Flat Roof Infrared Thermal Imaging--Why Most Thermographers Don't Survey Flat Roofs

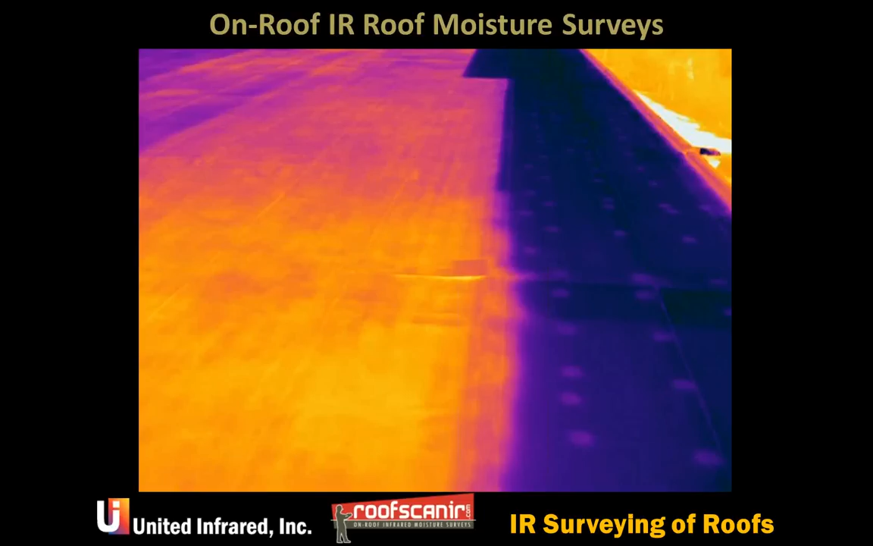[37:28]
I mean, you can see, if you can get past all the wet in this picture, right, you can kind of see the pattern. And you can see it in this as well. If you look over here on the right, you can see the fasteners right here. Of course, they disappear when you soak it wet. And this is a pretty bad wet roof.
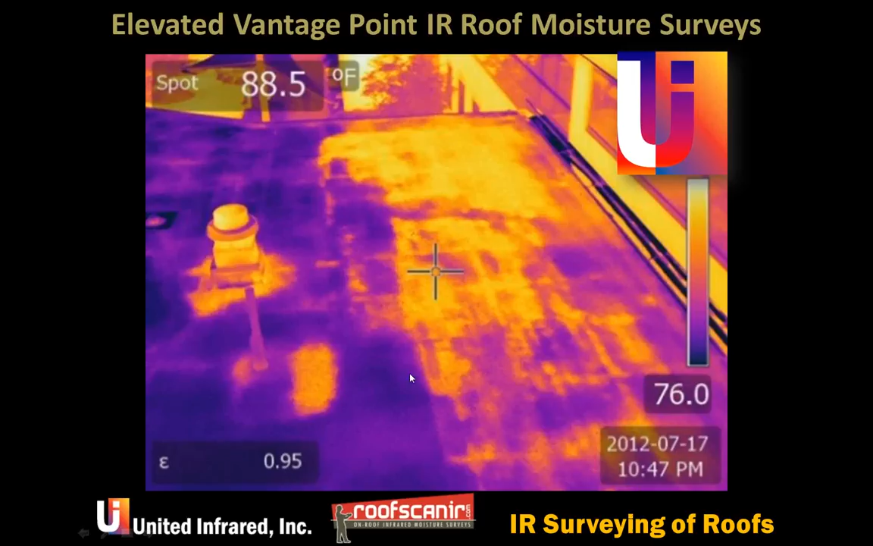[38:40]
On screen: spot 88.5°F
And so in this case you could, this is a zoomed-up image, but you could have somebody stand there and you could shoot a laser down and say, okay, go ahead, mark this outer edge. Okay, here's a little spot. Oh, there's one right there. Oh, all around this. And so you can just call it out. A lot of times, well, we have techniques that we teach for doing that. It's pretty slick. And then the aerial has, you know, the advantage of having the nadir or straight down image and there's no oblique feature. So if you look at this particular roof here,
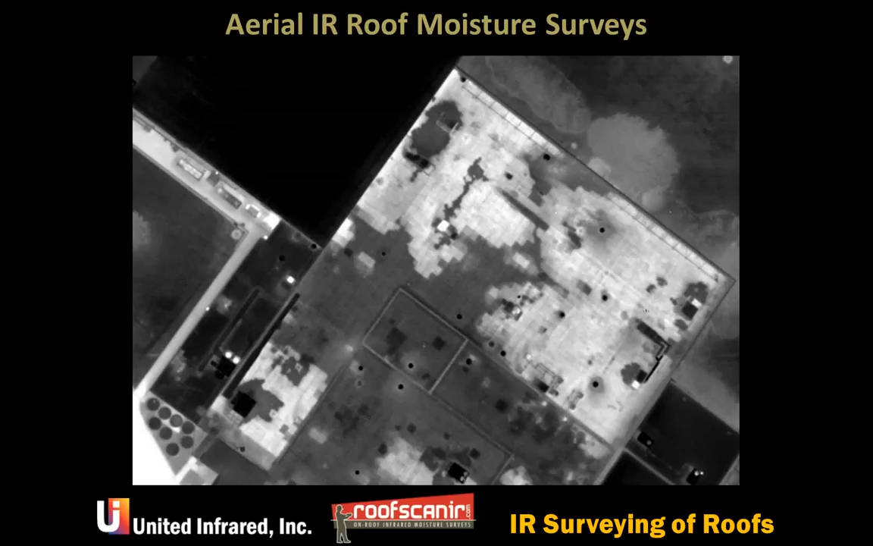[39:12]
you can see a perfect board pattern with the soaking and you can even see the differences between the amount of wetness in those. A lot of times, even though we're teaching a lot about on-roof infrared, we use aerial infrared imagery to do the teaching because it's just convenient. You look at this picture and you can see that pretty much there's nothing going on here except this one area right here that has a problem.
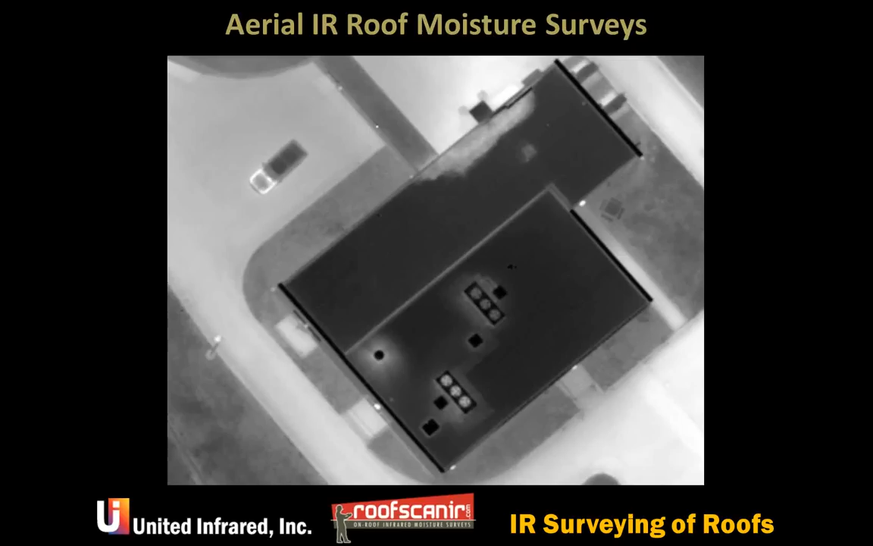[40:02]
The spatial resolution is measured by the ground resolution element or the size of one pixel on the roof. So if this was a four-inch image, that means that every pixel is four inches. Again, part of the work that we do is to figure out how to transfer the information that we have from being on the roof or being above the roof or flying over the roof or being under it to some type of map so that somebody can go out and fix it.
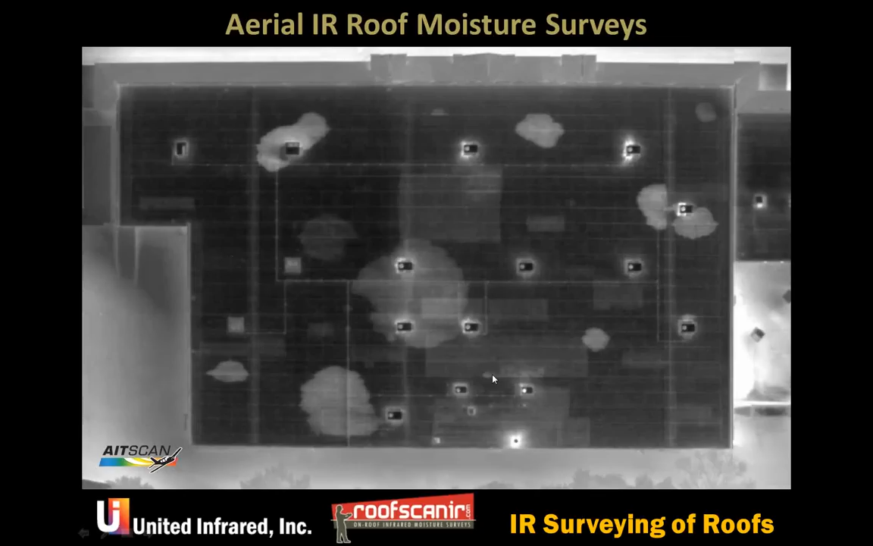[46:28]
Excuse me. Here's a wet spot. This is another wet spot in the top roof that's covering over this one. Lately, green roofs are being touted by governments and manufacturers and everybody else.
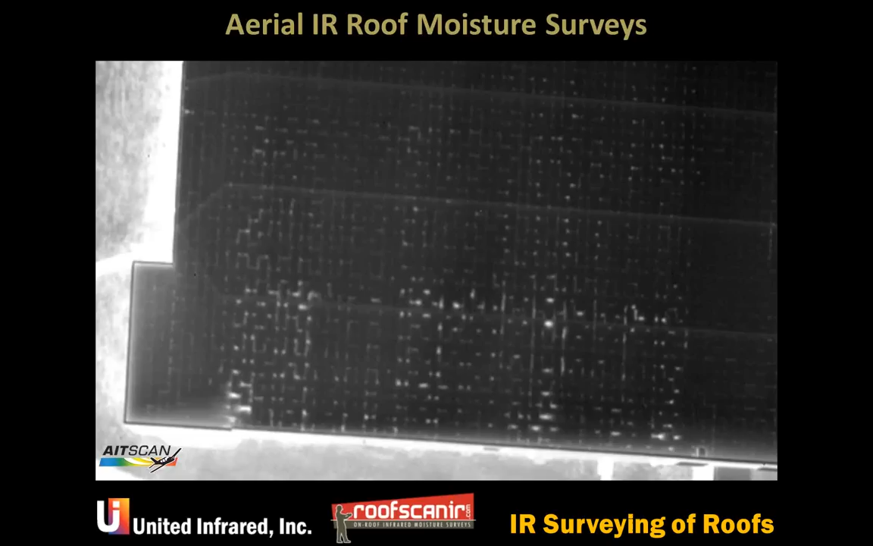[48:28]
That is heat leaking out. Again, false positives. Figuring out what not to report is often more important than what to report. So we did a test for a home improvement outfit, which I've been doing work for for many, many years. And if you notice this, you can see that you can see every board of insulation in this roof. And then we went and pressurized it 25 Pascal,